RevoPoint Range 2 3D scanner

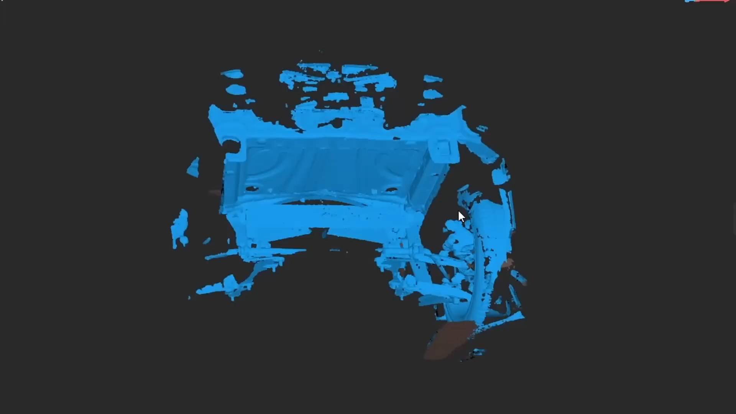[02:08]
I was able to scan underneath the trunk area where I want the rear battery box to go. And this will allow me to get good position here. I've got these bolts that I'm looking to fasten to, as well as kind of these bumper mounts.
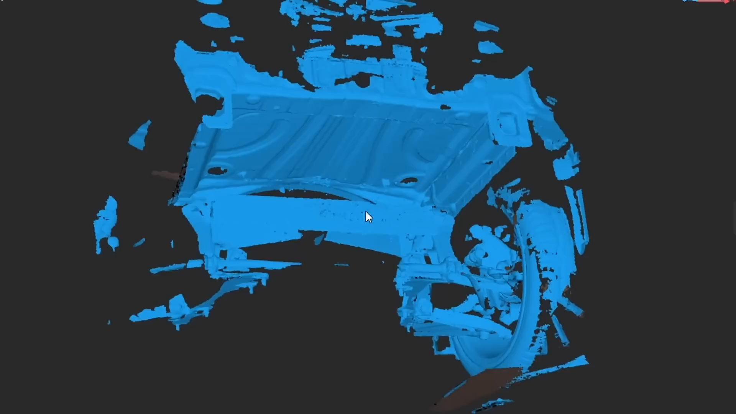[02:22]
So this all looks really good. Again, I think a lot better clarity, a lot better scan.
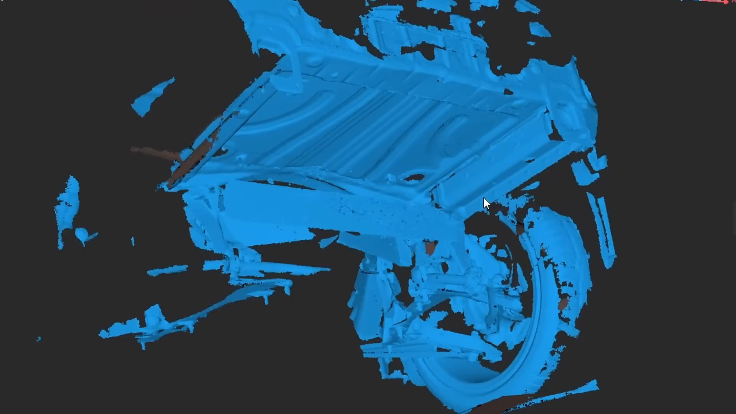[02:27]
It also seemed like the previous version, you would kind of scan one area, go somewhere else and come back and it wouldn't quite line up. This one seems to do a lot better.
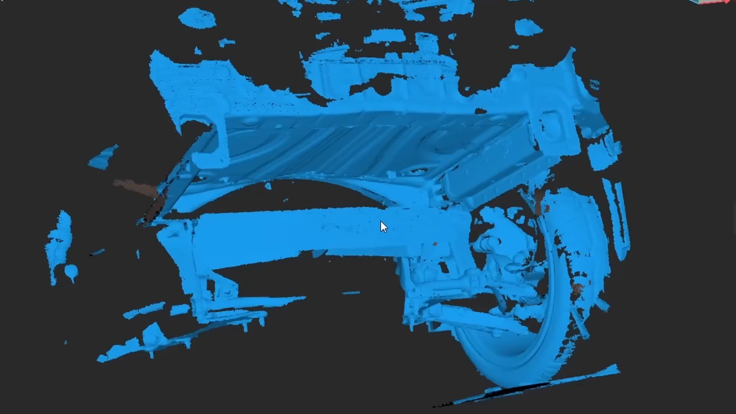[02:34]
So we'll do a scan of the front part of the engine bay, where more of the battery boxes will go.
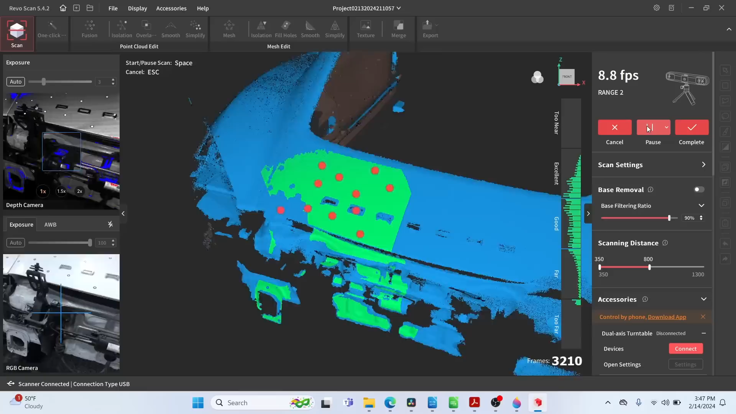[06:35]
I'll show you some of the results. I think they were pretty good.
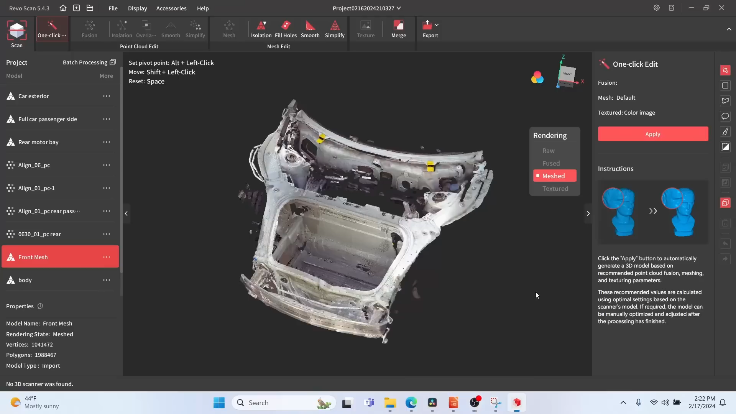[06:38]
So you can see I didn't get very much of the overlap issue, lots of detail, both with feature tracking as well as marker tracking.
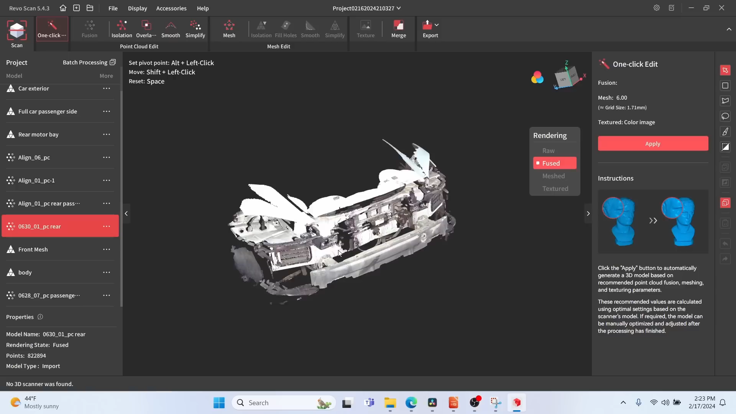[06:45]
I think this will set me up really well. As you saw,
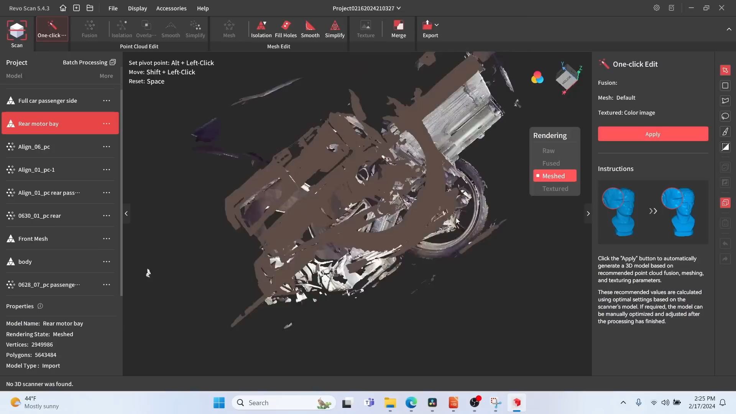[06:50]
I've already used it to kind of complete the design for the battery boxes as well as the motor, so that'll be great.